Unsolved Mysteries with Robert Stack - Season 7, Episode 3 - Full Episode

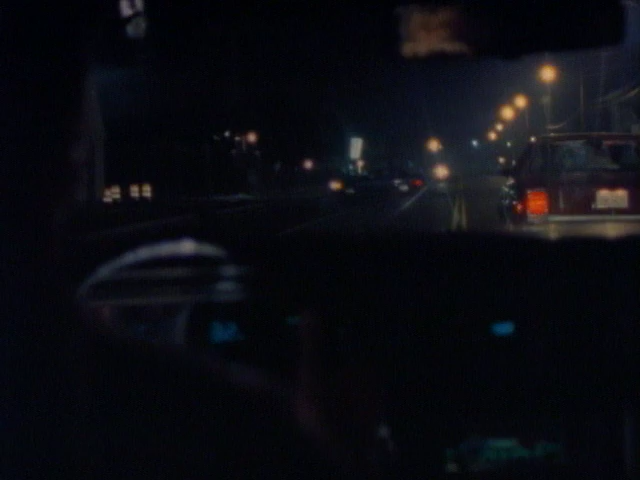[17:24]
The car fixed in Emery's headlights was driven by a 20-year-old named Jason Bass. His cousin and a friend were with him.